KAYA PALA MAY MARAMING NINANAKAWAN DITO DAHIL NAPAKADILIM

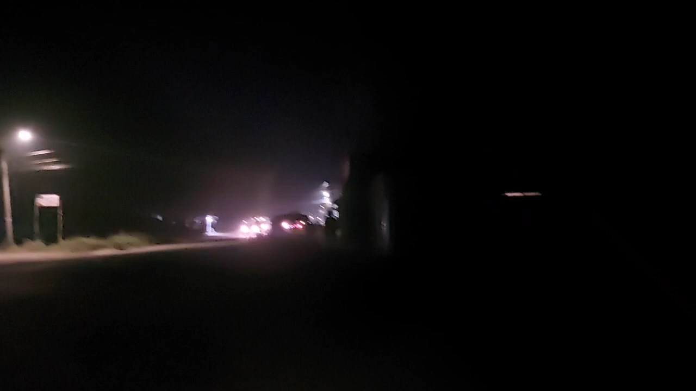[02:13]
Ngit-ngit dito ayo di ba no. So dapat magidun ta sa ilang mga kwadre na yung mga suga. Pero nga nung wala gid nila butang maskin ko ano na lang solar.